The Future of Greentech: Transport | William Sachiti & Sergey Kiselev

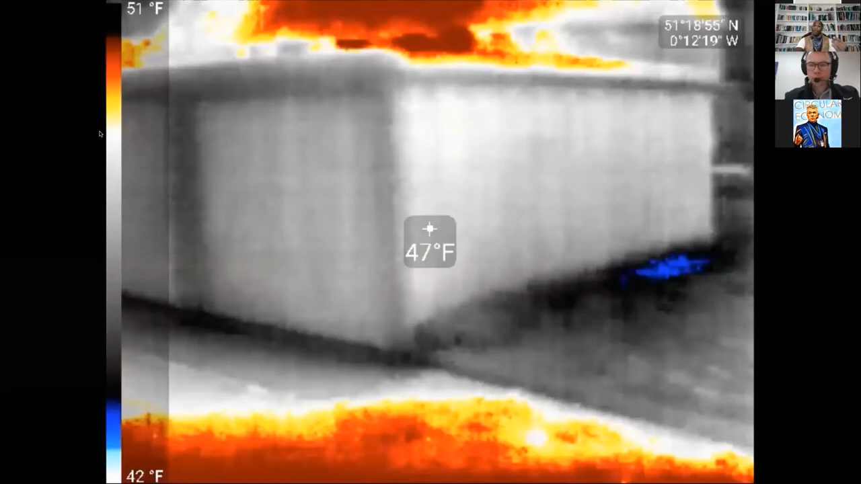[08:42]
On screen: spot 47°F, scale top 51°F, scale bottom 42°F
I hope you can see it well on my screen because these things are temperamental sometimes.
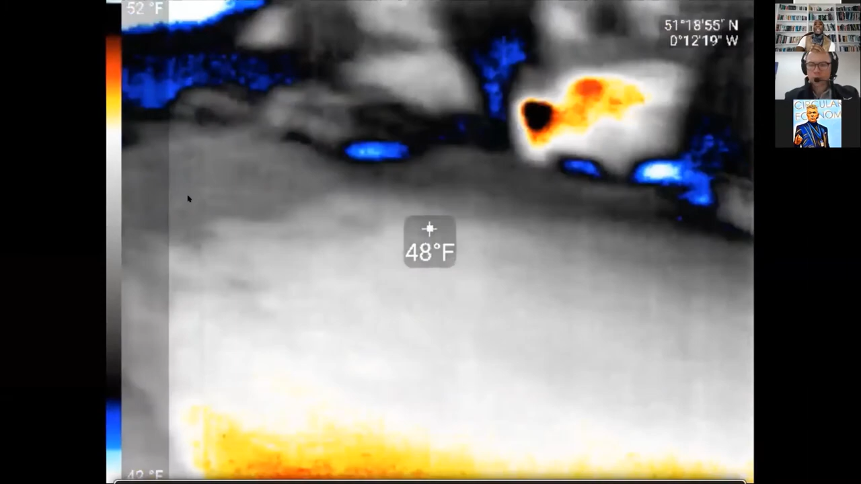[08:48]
On screen: spot 48°F, scale top 52°F
So this is actually a vision system for one of our cars. And I'm going to slow it down here. What you're actually seeing is an autonomous car's heat system. So there is a van driving past here.
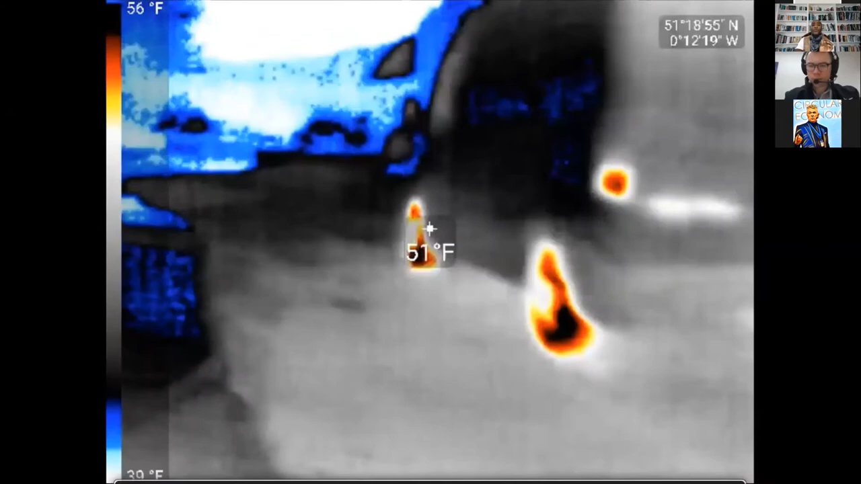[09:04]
On screen: spot 51°F, scale top 56°F
So up to 2 minutes after at night, we know exactly where that van went because we follow the heat signature. And then we train AI to be able to predict what's going to happen with that road in real time.